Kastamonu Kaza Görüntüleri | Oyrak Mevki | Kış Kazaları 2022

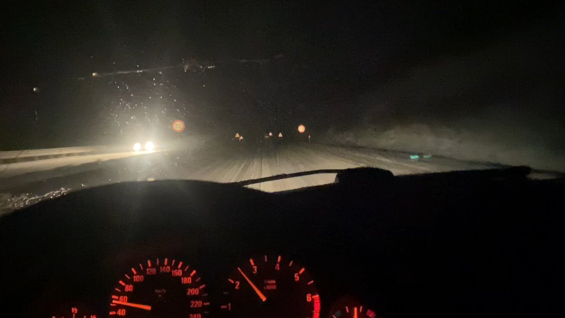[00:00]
Arkada bayağı bir araba kalmıştı yolda. Orayı çekemedim uzun oylakma yakışsında. Şimdi ileride bir yer daha var. Bakalım kamerayı açtık giriyoruz. Yani buraya çıkıp da oraya çıkamayan çok araç olmuştur bence. Burası o kadar yokuş be değil. Bu kaldıkları yer.
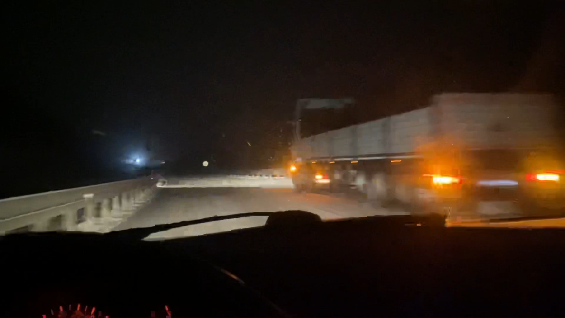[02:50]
Evet arkadaşlar başlıyoruz. Yani yollar acayip kayıyor. Allah'tan lastik reyini aldık. Bu yüzden rahatım. İşte lastiğin önemi yani. uzun oylak dediğim yerde daha fazla araç vardı. Bak şu kamyon çıkmış çıkmış en dorukta kalmış. Zirvede. Kartal kalmış. Hatta tır kaza yapmış arkadaşlar.
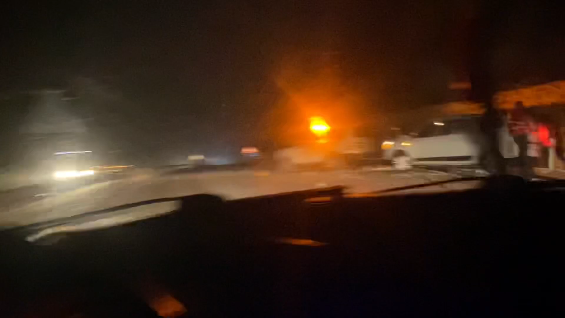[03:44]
Yok zincirlemedik araba kendi tek araba. Pardon. Yollar aşırı kaygan aşırı. Öyle böyle değil yani.